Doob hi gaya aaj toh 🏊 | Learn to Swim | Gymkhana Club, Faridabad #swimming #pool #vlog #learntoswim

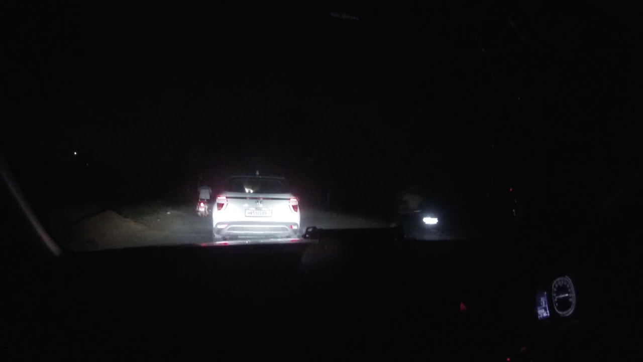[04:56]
रे आगे आगे आगे आगे चोर एनसीआर राड़े साइड तो करो
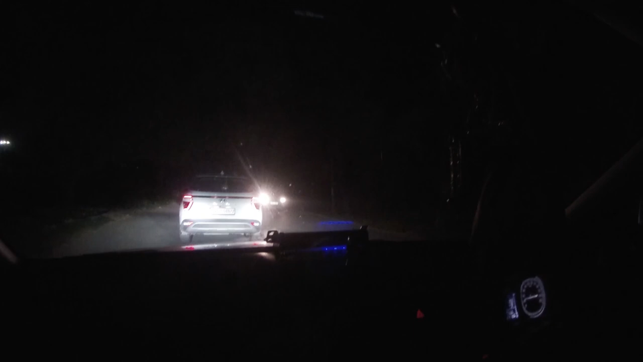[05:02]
बट्टिया नई गेल साइड हो चाहिए हमारी